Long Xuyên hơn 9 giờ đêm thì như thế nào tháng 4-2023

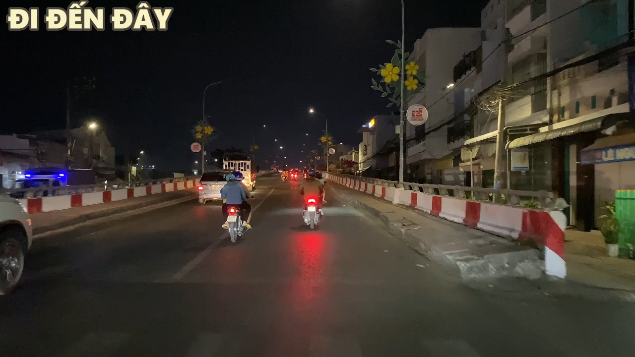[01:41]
Trước màn hình cô chú anh chị là cây cầu Nguyễn Trung Trực, ngày xưa còn gọi là cầu quay. Cầu chúng ta đang đi trên là cây cầu được xây dựng sau rồi. Còn cái cầu mà trước nữa thì nằm ở phía dưới kia. Rồi chúng ta đã qua đến địa phận phường Mỹ Bình nè.
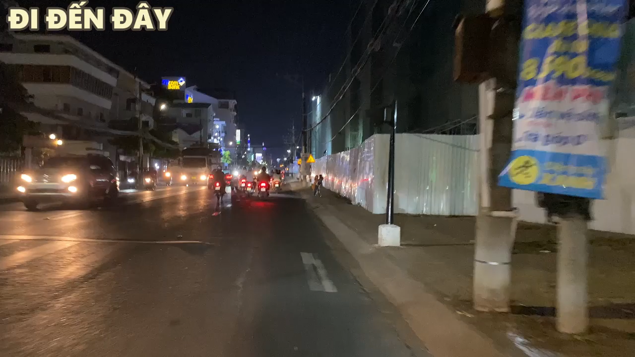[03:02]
Hôm nay giúp người ta không biết đường. Đường phố 9:30 thì cũng còn đông đúc, mà không biết mấy cái chỗ mà ăn uống vui chơi người ta có đông đúc không. Nhưng mà hiện tại mấy cây xăng thì đóng cửa rồi.
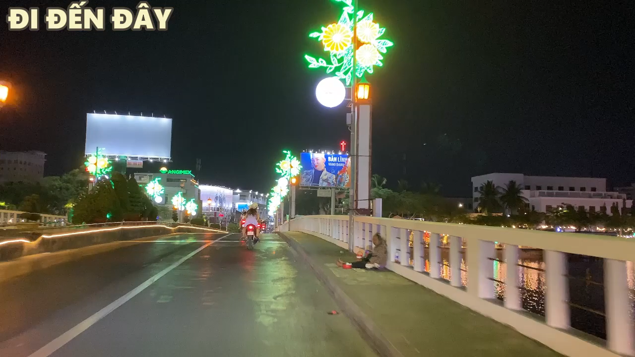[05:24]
còn từ chào Pháp nữa. Phía bên tay phải của chú anh chị là phố ẩm thực Liên Long Xuyên thuộc phường Mỹ Xuyên.